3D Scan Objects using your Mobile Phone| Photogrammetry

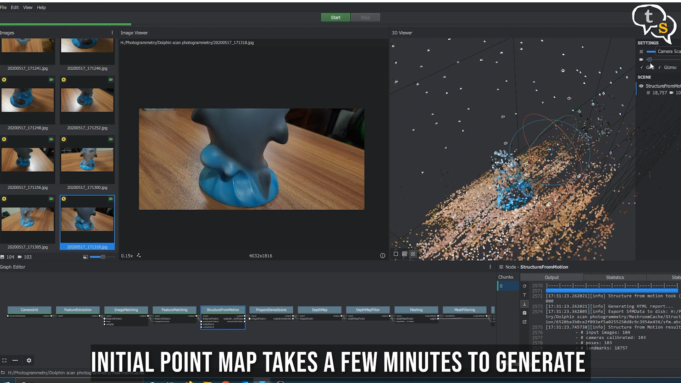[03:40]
The approximate camera positions are also displayed in the 3D preview.
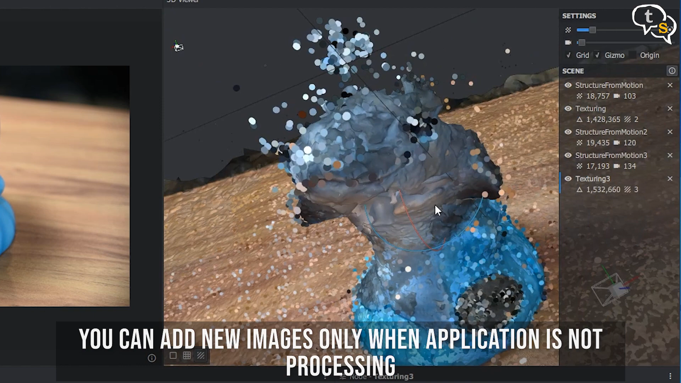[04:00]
So if you feel one side of the object could use more details, or a few in that section have been discarded by the software,
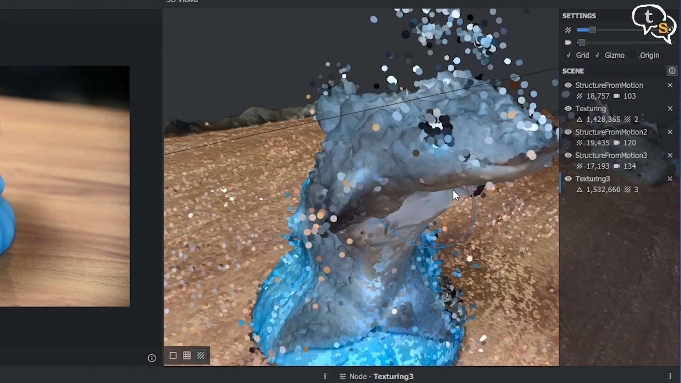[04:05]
photograph them again, import into the software and add the details to the partially constructed model.